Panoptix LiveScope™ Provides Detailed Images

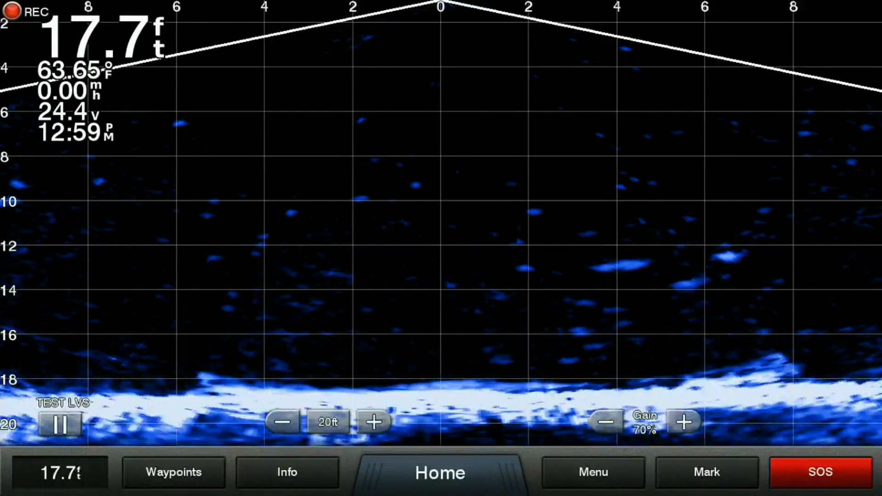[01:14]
On screen: depth 17.7 ft, water 63.65°F
so I can watch vertical and watch everything below me, and that really gives me a good idea of the smallmouth swimming over here. I'm going to pitch my line right over here. If I'm fishing shallower, and I want to cover a lot of water, I like to scope it out, and I like to look out 60 feet. You see everything.
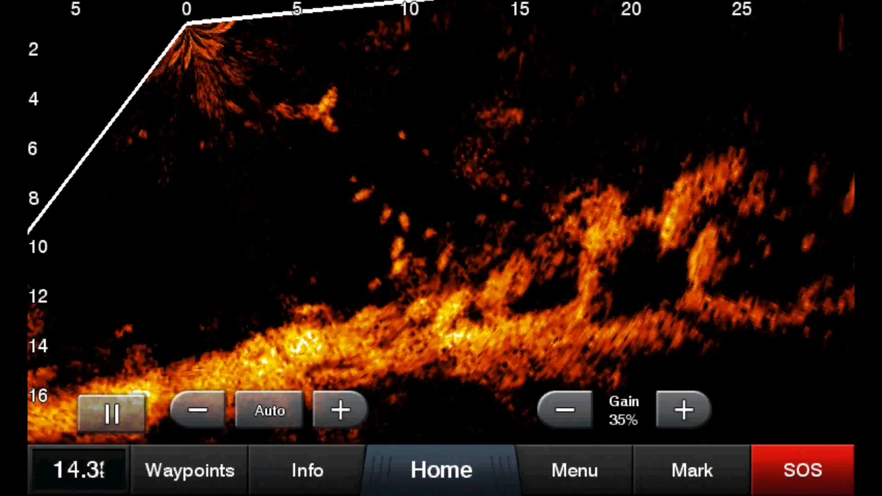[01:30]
A lot of times, I'd be throwing a jig on the bottom, and you see a ... Here's what's cool about it. You can actually see the species of the fish. Never before could you actually tell what kind of fish you're looking at. Are you looking at a carp, or are you looking at a bass?
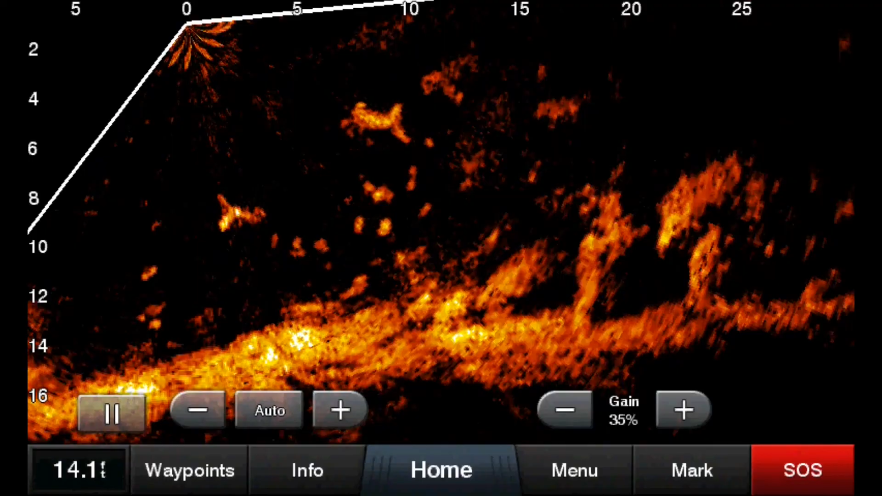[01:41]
Up north, where I've got to use it so far, I was looking at walleye, and you can see the shape of the walleye, and you knew those weren't the fish we wanted to catch, so you just move on.